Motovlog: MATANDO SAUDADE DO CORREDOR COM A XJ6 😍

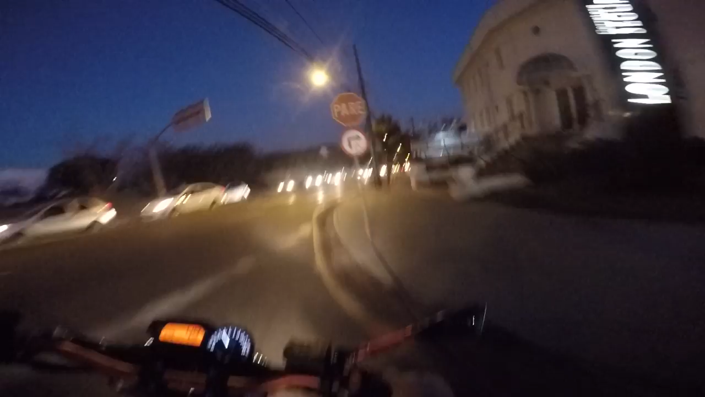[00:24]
Você não vai se arrepender, tá ligado? Não vai. E deixa o like no vídeo, é meu Instagram que tá aparecendo aí na tela. Pra quem quiser saber o que tá acontecendo por fora dos vídeos, só seguir lá. Vou fazer um vídeo aqui agora, acelerando a XJ6, solcando no meio do trânsito, tá ligado? E aqui tá meio tenso o negócio, hein, rapaziada. Como que nós passa aqui, meu Deus do céu? Que não passa nem os sliders da moto. E ali ninguém mexe, aqui ninguém se mexe também.
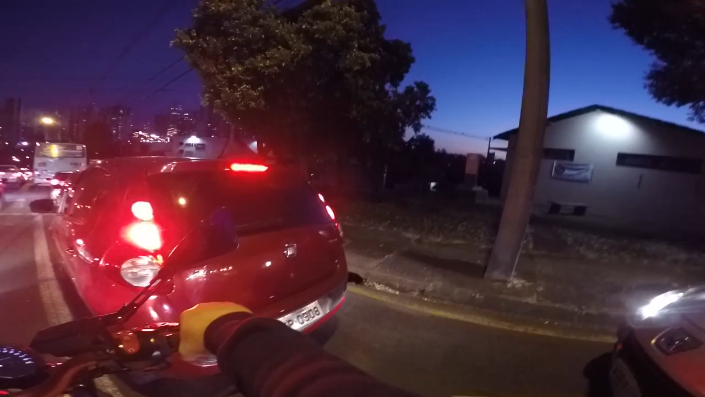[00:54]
Eu vou cortar giro, pai. Me segura. Eu vou, nossa senhora.
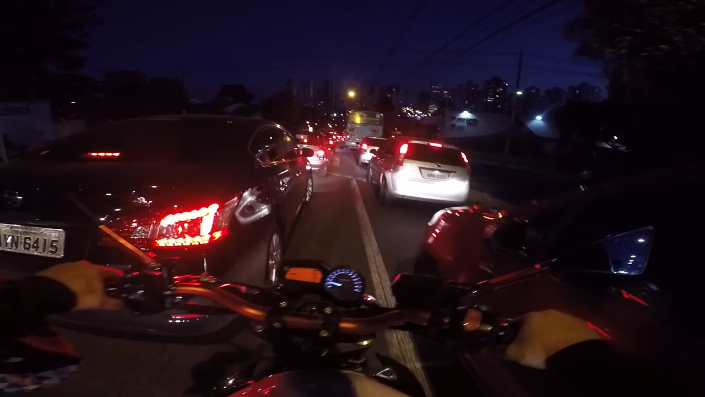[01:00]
Pior que ali não tem mais o que fazer. O busão já ferrou com o rolê inteiro.
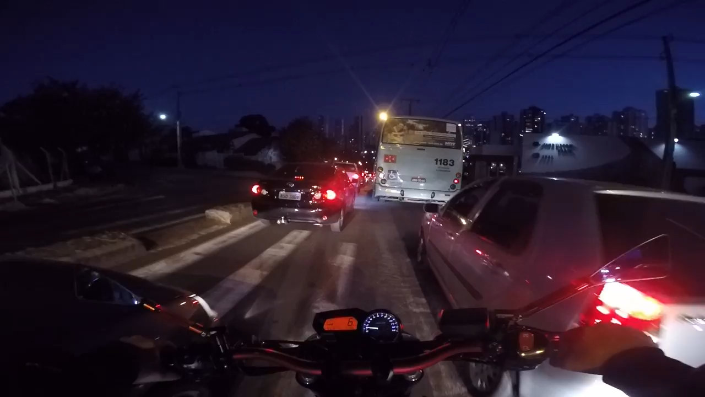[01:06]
Maldito seja o busão. Esse busão, vou te contar a minha verdade. Caramba, hein, busão.
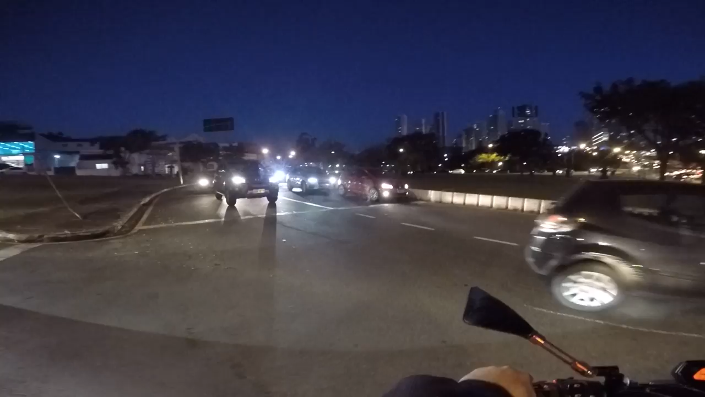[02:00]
Ou 30 segundos, parava, mano, e dava SD error. E eu perdi aí uns par de vídeos por causa disso. Mó triste, mano. O cara fica... Vou acelerar essa motoca, mano.
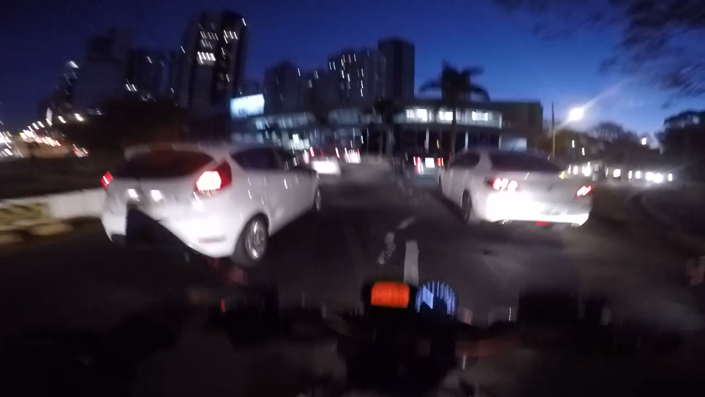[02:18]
Acelerar o XJ tão só o cano. Vamos pra casa. Os caras não tá nem esperando você terminar de passar, fi.
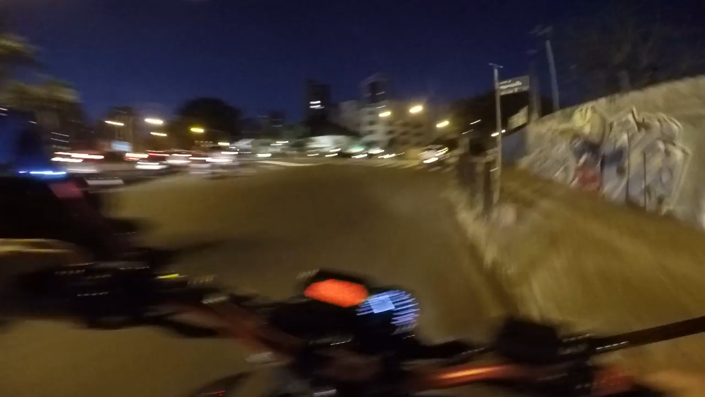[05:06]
O carro é filé mesmo. É, o bagulho tá mó trânsito. Faz tempo que eu dou uma aceleradinha nesse trânsito monstro. Já tem logo um guincho ali puxando alguma coisa. Ainda bem que não é minha moto, né? Puxando, vamos ver, o que, que é isso aí? É um Kia Cerato que ele tá puxando.
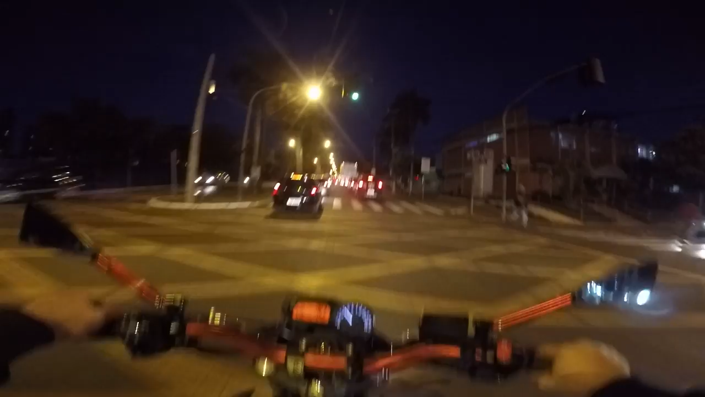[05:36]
Chama no guincho.
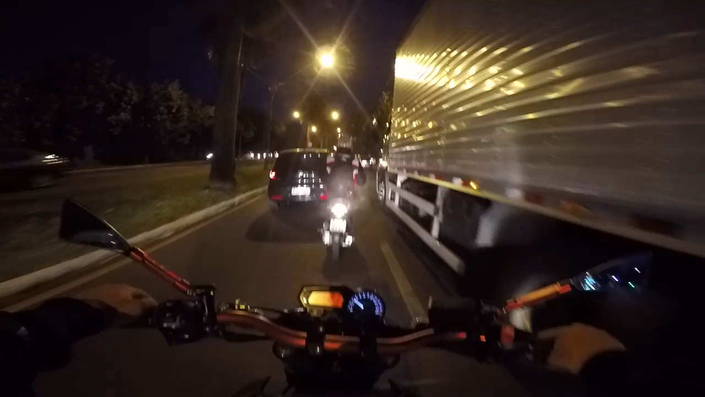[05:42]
Meu Deus, ô irmãozinho da motinha, deixa nós passar, meu queridinho. Meu queridinho, deixa nós passar aí. Só dar uma passadinha. Só passar uma vez, só uma vezinha, só passo uma. Ah, não vai deixar não, né, rapaziada? Não vai deixar nós passar. Não vai deixar nós passar. Que cara orgulhoso, né, mano? Que custa deixar nós passar no negócio, mano? Tem que passar por aqui, porque o menininho da motinha ele não deixa.
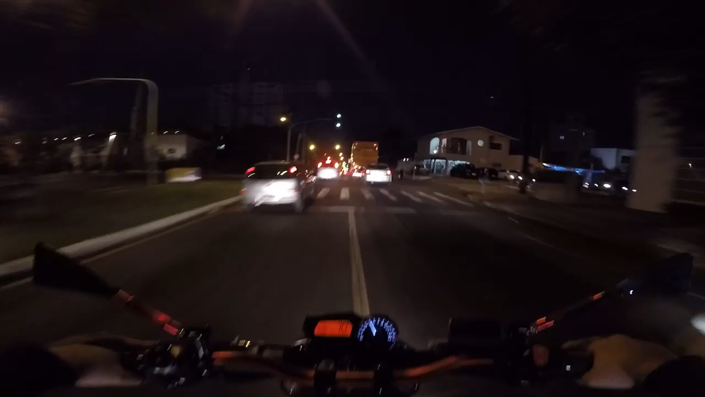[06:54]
Mano, faz muito tempo que eu não ando nesse trânsito assim. Que delícia! Aqui que eu tenho que ficar ligeiro, ó, porque ali tem dois sinaleiros. E um, às vezes os caras desistem de virar pra lá e entra com tudo. Calma aí, meu querido. Radar aqui. Tem um radar. Radar, né? Vai suave, né, Mike? Suave. Você tá de XJ salcando, mas você não tá com placa invisível.
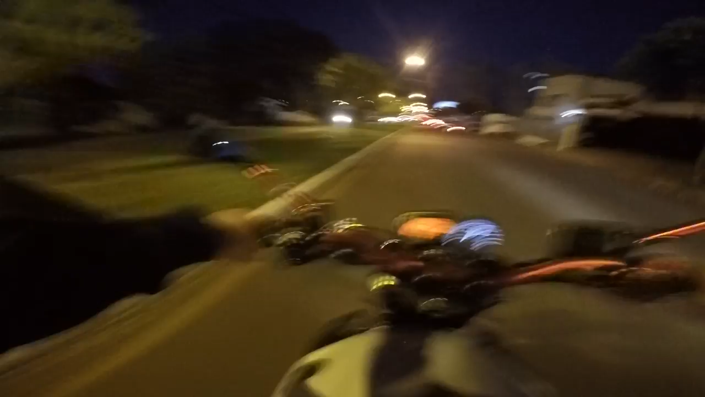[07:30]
Então vai, fia. Motinha ficou parada no meio, né, viado? Aí é foda, louco. Aí dá ruim. Aí fica tenso o negócio.
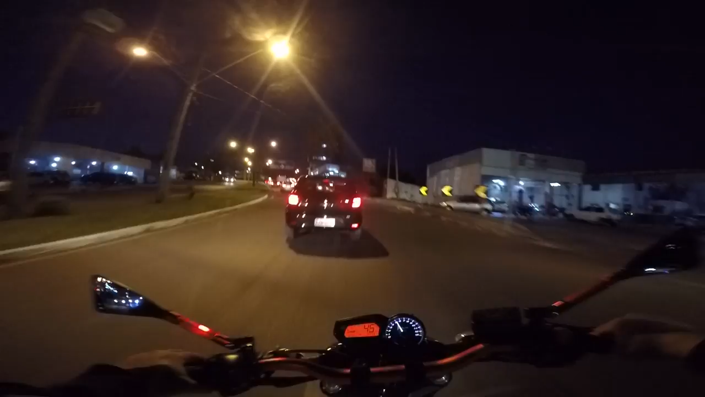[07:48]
Aí fica hard. Ixi, outra bizinha, agora fudeu, viado. Na hora que nós tromba as bizinhas, nós fica em choque. As bizinhas botam mais pânico que o XJ no trânsito.